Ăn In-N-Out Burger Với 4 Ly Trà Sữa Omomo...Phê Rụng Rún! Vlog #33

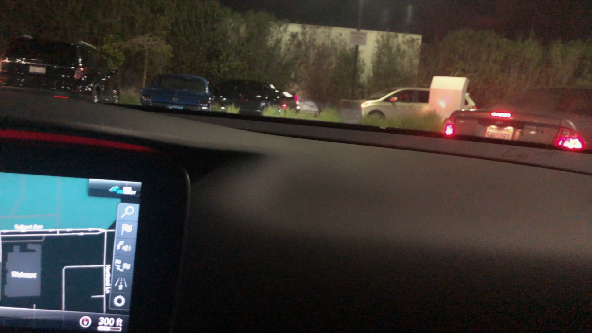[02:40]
Thấy cũng một cái line rất là dài. Đây, mọi người đang là get line để order.
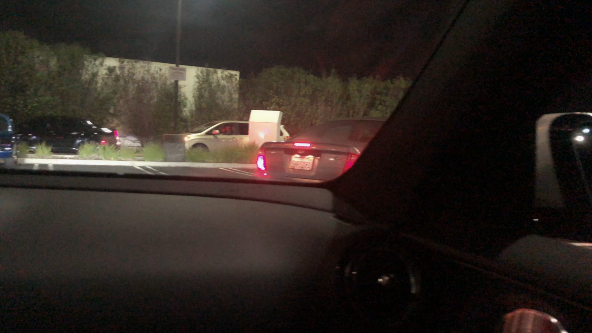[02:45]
Order cái này cũng mình cũng order trên xe luôn nha mọi người. Không có cần phải vô bên trong. It's good.